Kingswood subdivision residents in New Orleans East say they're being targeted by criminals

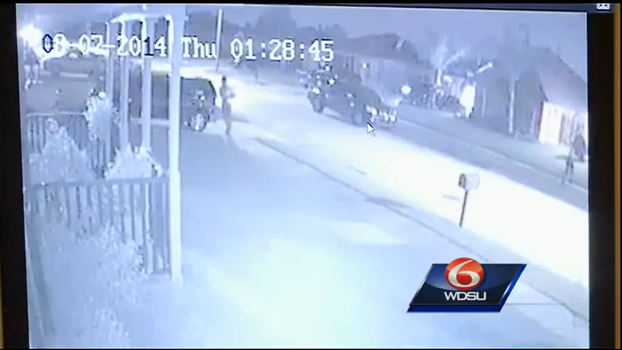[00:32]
IT SHOWS FOUR PEOPLE ROAMING THE AREA OF KINGSWAY DRIVE IN THE WE HOURS OF THE MORNING IN THE KINGSWOOD SUBDIVISION. YOU CAN SEE THE INDIVIDUALS, ONE OF THEM WITH A FLASHLIGHT GOING DOOR-TO-DOOR CHECKING FOR UNLOCKED CARS.